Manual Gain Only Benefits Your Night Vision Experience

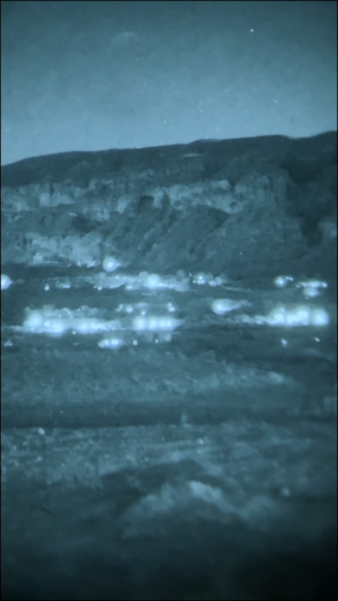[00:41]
Your eye is when you're blasting light into your eye, it's going to fatigue faster. So the brighter the light that you're blasting your eye, which essentially is coming from your night vision, it's going to fatigue your eye faster.